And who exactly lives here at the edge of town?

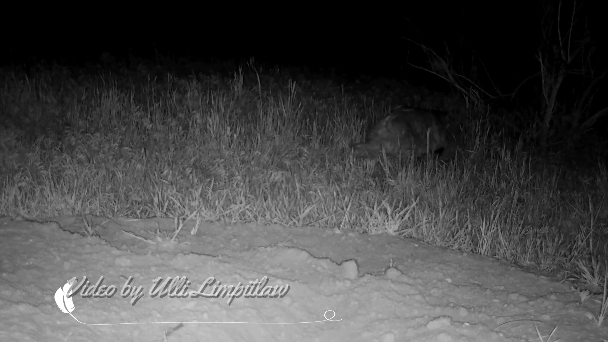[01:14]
Badgers are checking to see if there's something good to eat.
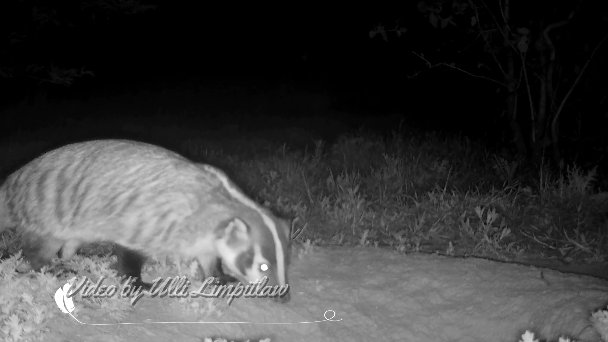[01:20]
I'm thinking maybe prairie dogs taste good. I don't know.